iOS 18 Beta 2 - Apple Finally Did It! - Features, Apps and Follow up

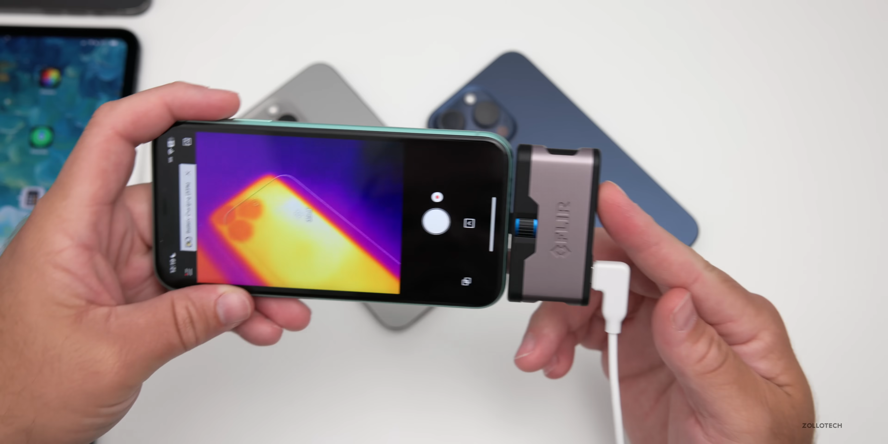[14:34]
on ios 17.5.1 we're still sitting around 31 degrees celsius again on ios 18 beta 2 that's about 96 to 96.5 degrees fahrenheit compared to well 88 to 89 degrees fahrenheit on the device that's just sitting here idle so overall it's definitely getting warm in certain situations when